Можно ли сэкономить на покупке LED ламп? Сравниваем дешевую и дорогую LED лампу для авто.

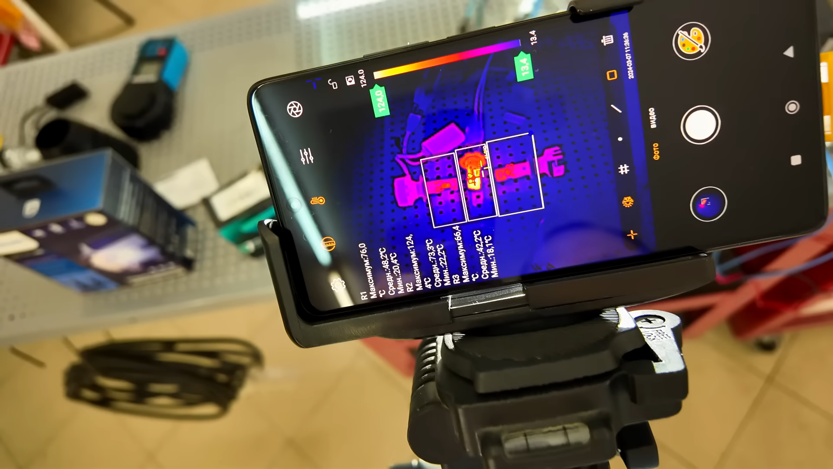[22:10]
так возвращаемся сюда обратно уже пять с лишним минут прошло но в целом ребят вот видим что 24 градуса и в общем-то дальше она не растет именно за счет того что термоконтроль